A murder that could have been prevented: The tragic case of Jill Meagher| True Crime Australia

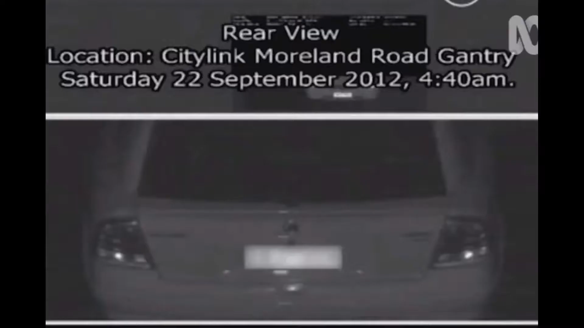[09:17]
They had then identified his car as traveling through a gantry at the same time that her phone pinged there.